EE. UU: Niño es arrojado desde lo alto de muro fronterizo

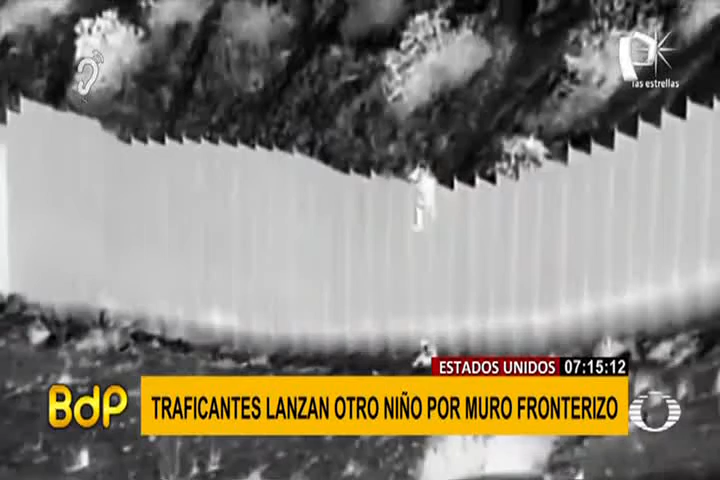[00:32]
como lo hicieron estas dos menores ecuatorianas, que están siendo abandonados o arrojados por los coyotes desde lo alto de la valla.
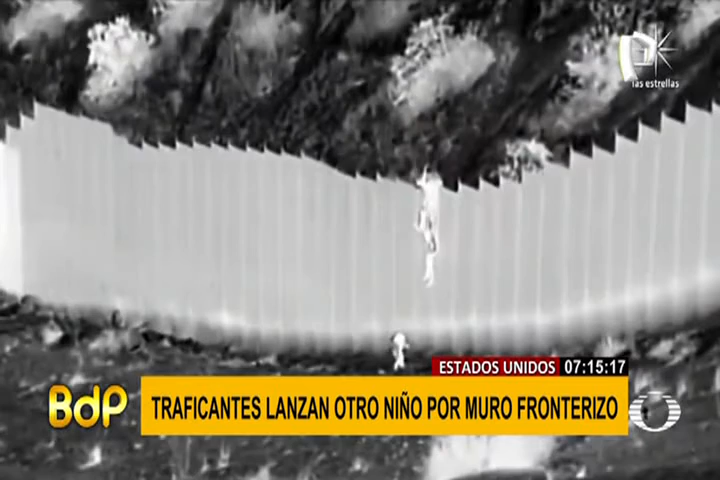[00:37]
No necesariamente porque no vean los contrabandistas o los migrantes a nuestras patrullas en el área, quiere decir que no estamos vigilando.